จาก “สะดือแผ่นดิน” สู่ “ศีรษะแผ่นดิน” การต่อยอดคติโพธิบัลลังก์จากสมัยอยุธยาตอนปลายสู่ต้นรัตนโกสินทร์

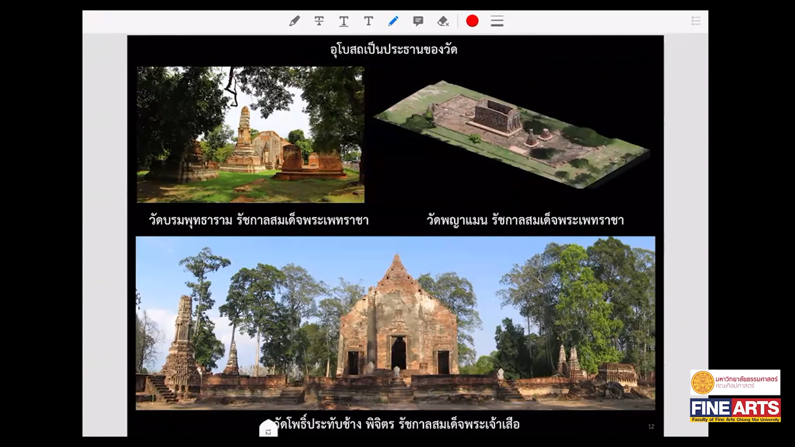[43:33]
อันนี้ก็เป็นกรณีของวัดอื่นวัดอื่นๆเลยเช่นวัดมรมพุทธารามในสมัยสมเด็กพระเภทราชาอุโบสต์เป็นประทางของวัดคุณเห็นว่าปรางนั้นผดขนาดเล็กลง
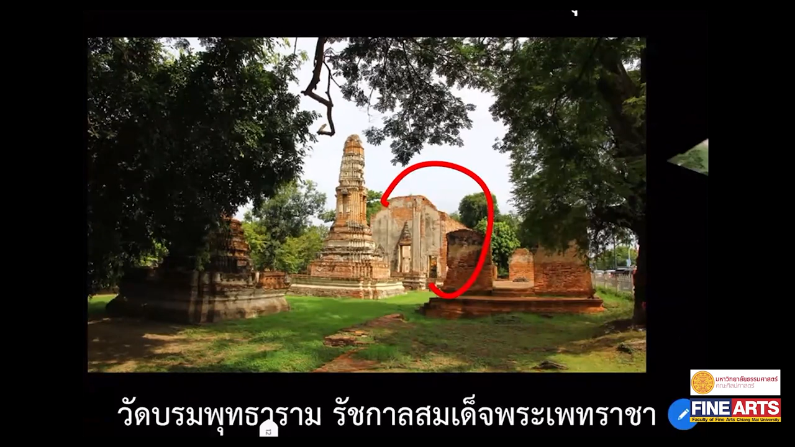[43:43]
จนไม่มีบรรยทางขึ้นไม่สามารถเข้าไปเป็นปรางขนาดเล็ก
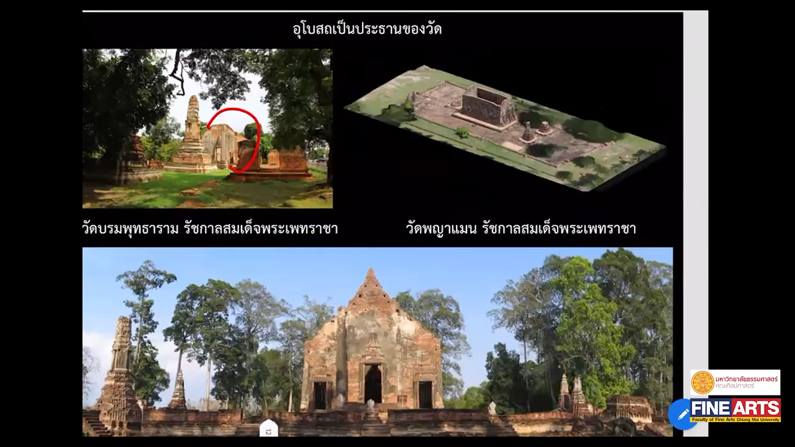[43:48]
วัดพยiğ and weenที่สมเด็วประเภทราชาสร้างขึ้นอูบโท hunsotเป็นประทานของวัดอย่างฉัดเจน
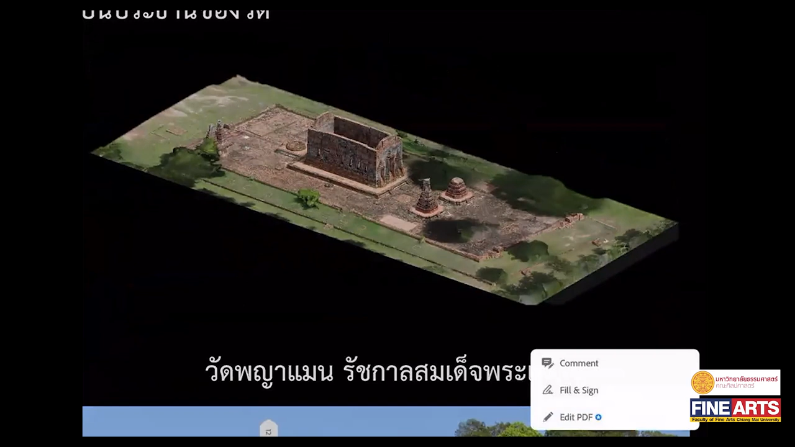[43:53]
deer deeเหลือนิดเดียวข้างหลังนี้สำร้ายรางกับ suced,oidy pensoกลายเป็นบริวานของอูบส löสดควรดขนาดเล็กลงและเป็นบริวานของอูบส zo
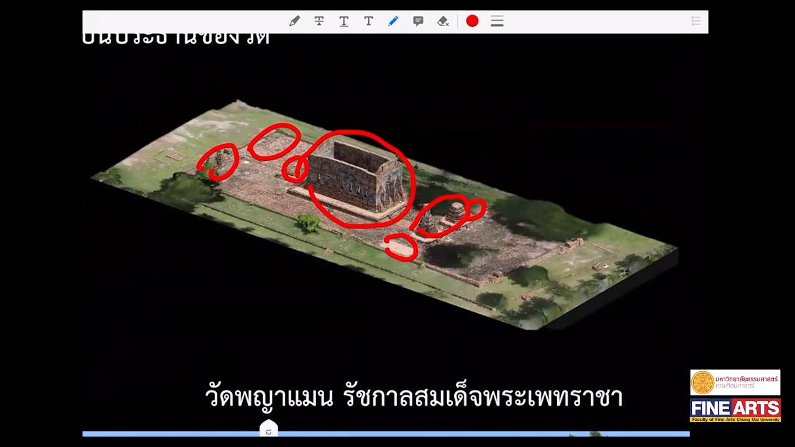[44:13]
โกรณีนี้เห็นชัดเจนได้จาก وรัฐโประทับช้างที่พิจิตซึ่งสมรับพระเจอเสื้อส่งสร้างจะเห็นว่าอุโบสตร์ตั้งเป็นสง่าเป็นประทางของวรัฐแต่ปร้างกับเจรี่กลายเป็นบริวาทร์
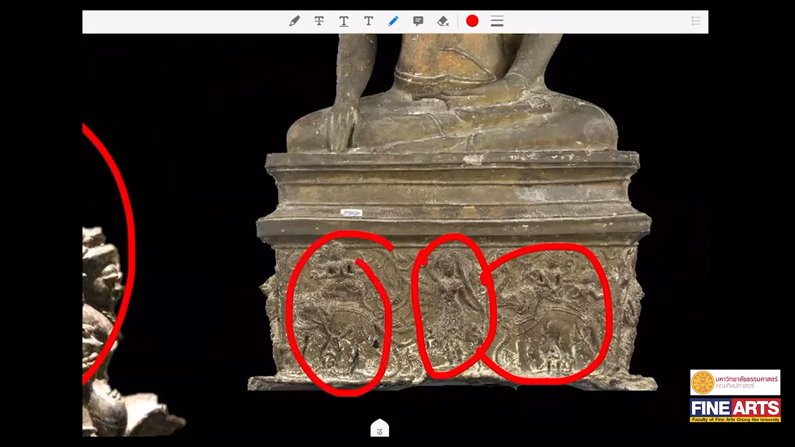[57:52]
อและรอบหมดทางมาจนจนจรฐด้านหลังก็มีรูปมมาณเหมือนกันเพราะฉะนั้นส spider esan massa hetawaว่าศั細แต่เฉพาะสถาพฤ